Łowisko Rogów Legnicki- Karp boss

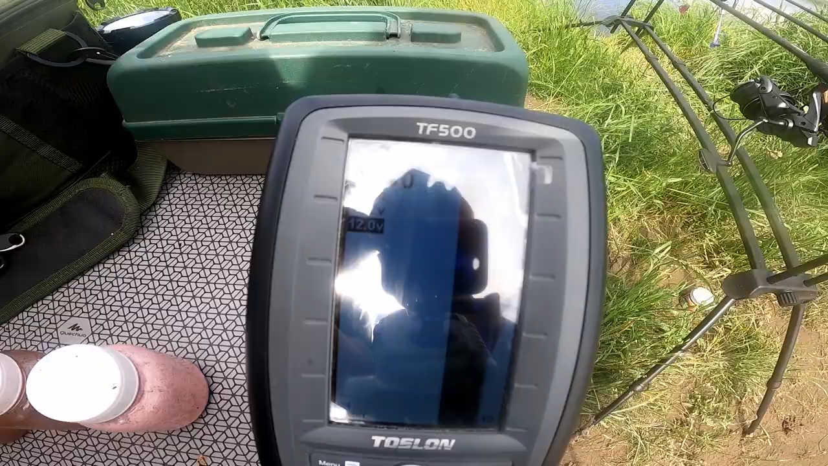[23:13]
Nie, jest swoje odbicie do szaby. Nie będzie widać, bo jest słońce.
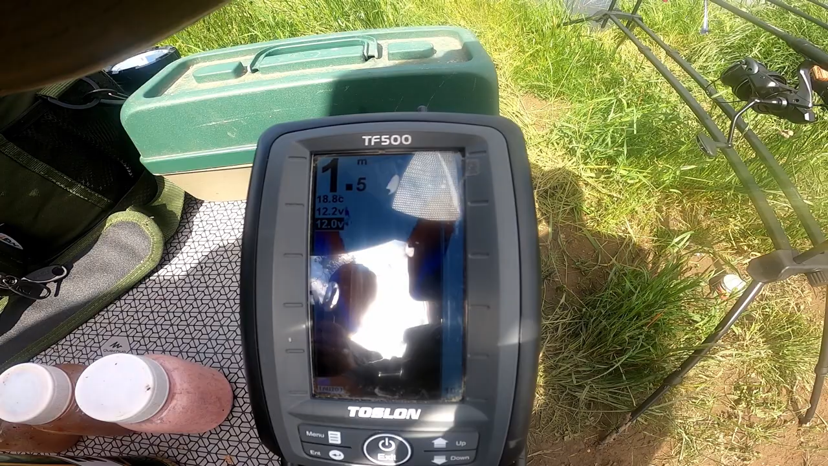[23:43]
On screen: water 18.8°C
No ja teraz nic nie widzę, ale od razu powiem, właśnie na takich górkach stawiam na wiosnę. Nawet widać ryby na echosondzie pokazało, tak, że stoją. Ja akurat tam mam, tamto gdzieś w pobliżu, górkę, co mam 1,80 m. Pewnie to jest ta, tylko nie wiem z której strony. I na nią będę stawiał zestaw.